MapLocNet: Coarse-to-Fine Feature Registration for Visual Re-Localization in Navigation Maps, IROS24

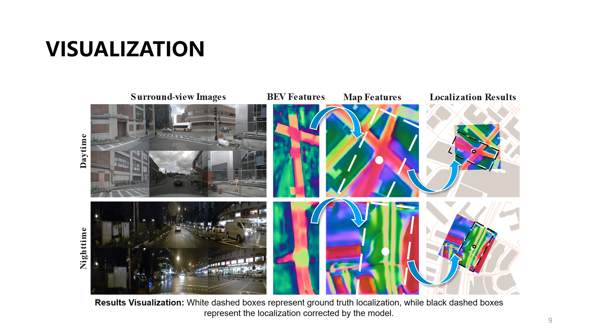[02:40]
visualizing the results of map localization. Our method also performs well in nighttime scenarios. This video demonstrates our model's capability to correct biased GNSS positions. It shows how even severely offset initial positions can be remarkably refined by our method, closely approaching the ground truth.